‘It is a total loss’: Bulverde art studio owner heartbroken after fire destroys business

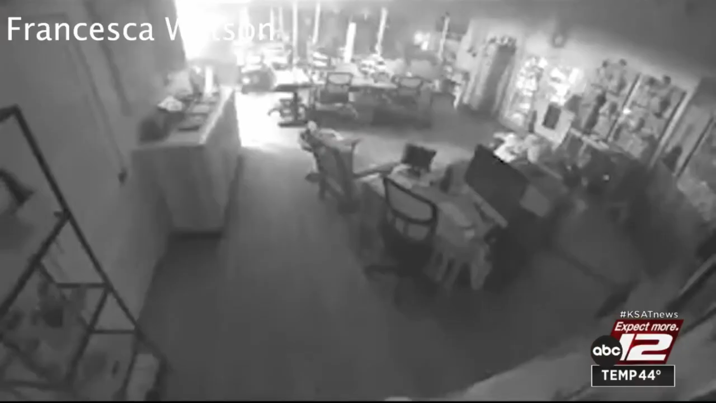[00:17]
A motion sensor alarm alerted Francesca Watson there was trouble at the shop this morning.